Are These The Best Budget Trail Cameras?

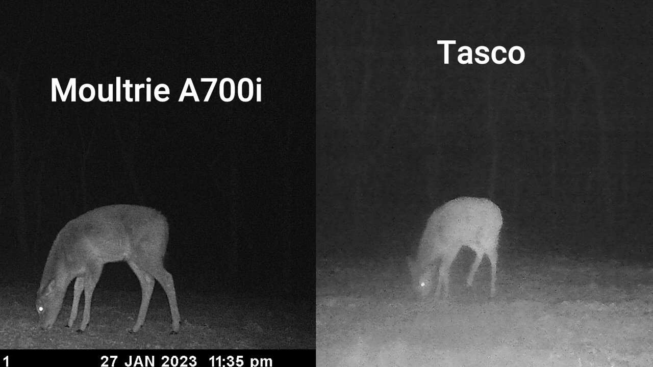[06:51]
the tasco really struggled as yep you predicted jason especially distance wise it seemed like past even
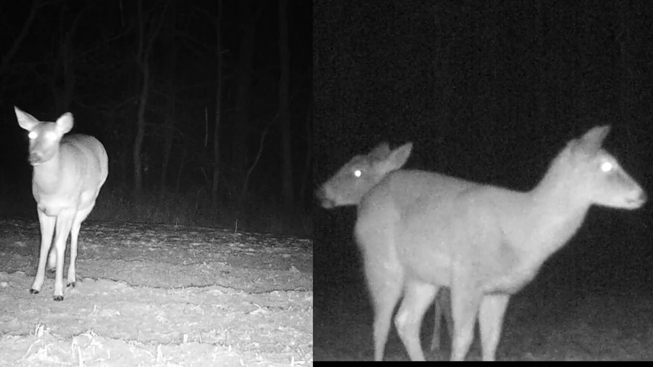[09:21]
was a significant difference between the two at nighttime the 825i was good we called it okay uh meaning that you know you could definitely tell if it was a
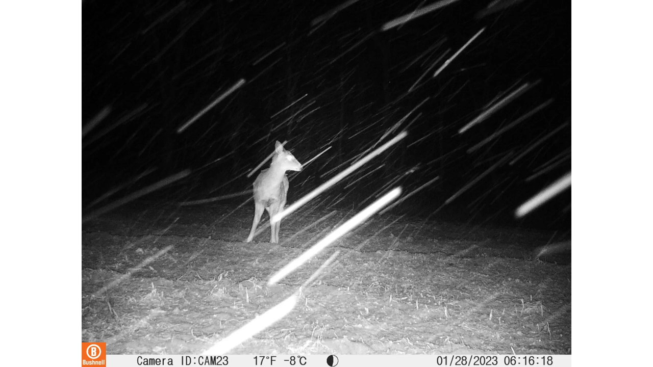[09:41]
it almost was like a black and white picture but just crisp yeah i would actually say i mean jason and i were talking this sir before we started